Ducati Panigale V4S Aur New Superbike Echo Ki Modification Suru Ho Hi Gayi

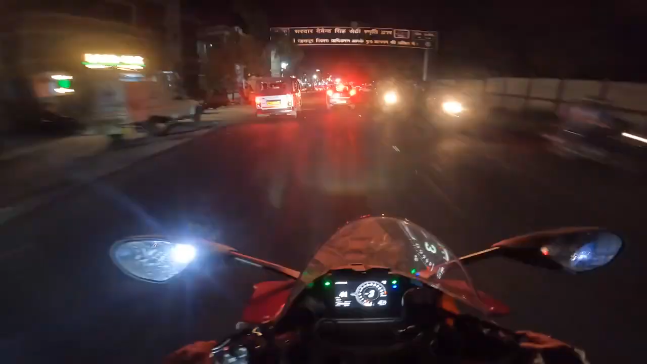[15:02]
गाइस गोलगप्पे खा करके हम लोग निकल गए थे। एंड द थिंग इज देहरादून का मौसम एकदम खतरनाक वाला हो चुका है, यहाँ पर हो रही है एकदम तूफान। अभी हम लोग पहुँच चुके हैं ऑलमोस्ट प्रेमनगर रोहिला भैया के पास।
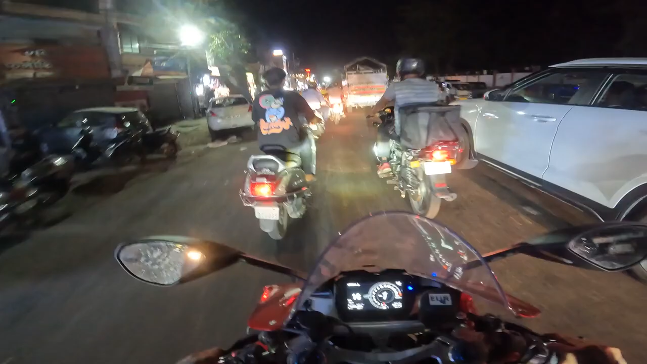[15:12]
हम लोग प्रेमनगर चौक से लेफ्ट से एंटर कर रहे हैं, बट गाइस डुकाटी बहुत खतरनाक है सिटी में चलाने के लिए, पैर इतने चल चुके हैं ना, कुछ ना कुछ जुगाड़ देखना पड़ेगा इसका भाई।